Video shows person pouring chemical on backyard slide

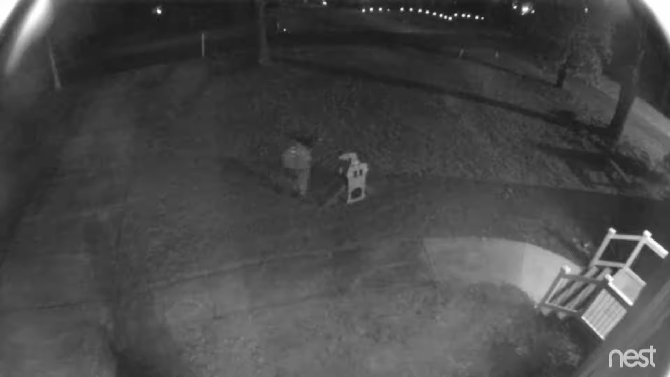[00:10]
What appears to be a man wearing a hat and some sort of backpack walking across his front yard then stopping at a little toddler slide and pouring something on it.
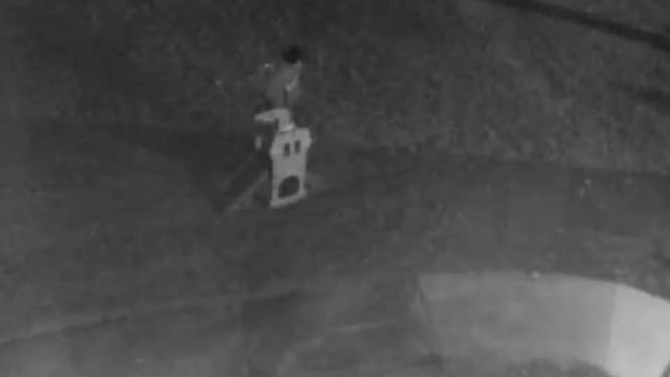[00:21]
Whatever that caustic substance was got on the person's shoes leaving burnt grass footprints as he exits.